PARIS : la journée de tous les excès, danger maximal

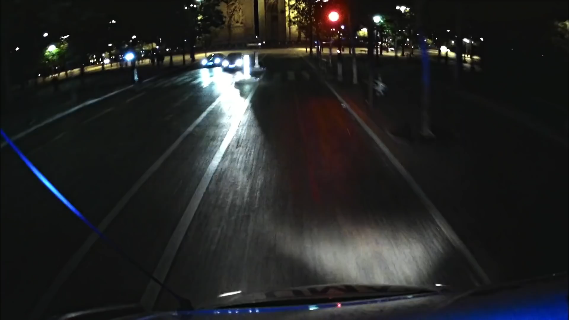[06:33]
direction les beaux quartiers tout près des champs élysées pas d'embouteillage la nuit mais les rares conducteurs sont parfois distraits